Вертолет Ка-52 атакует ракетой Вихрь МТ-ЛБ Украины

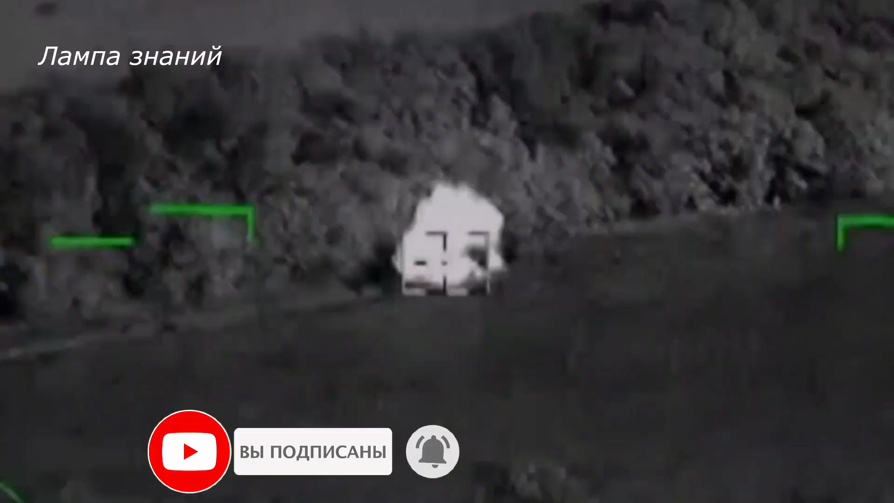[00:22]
Тем не менее, периодически видео, где видна поражаемая цель, появляются.
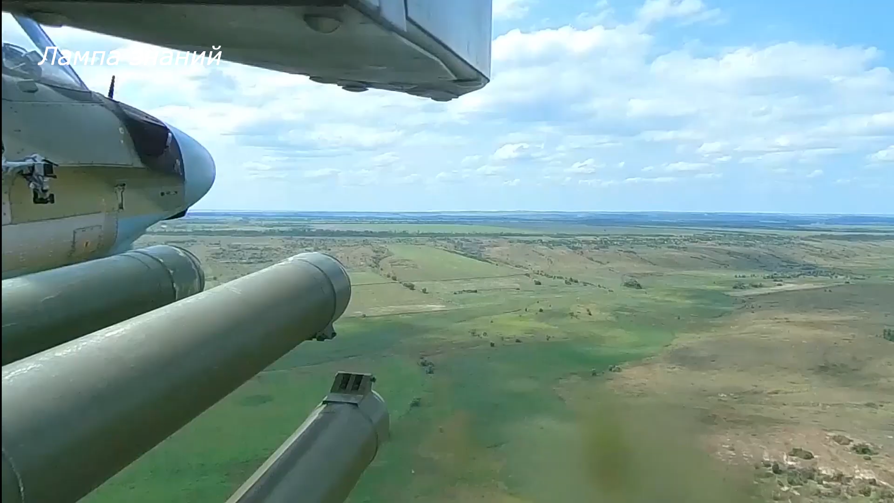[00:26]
Одно из них — в кадре удара российского вертолета Ка-52,
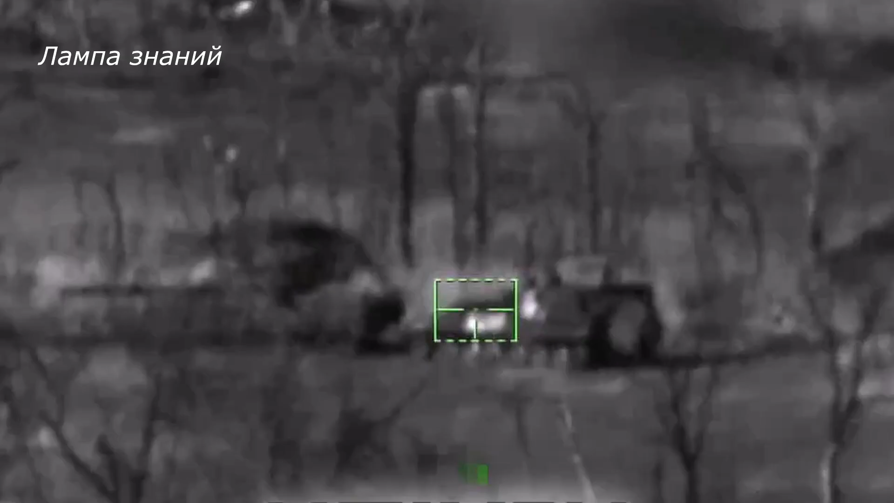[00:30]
управляемая ракетой «Вихрь», в редкую украинскую санитарную модификацию военного транспортера МТЛБ.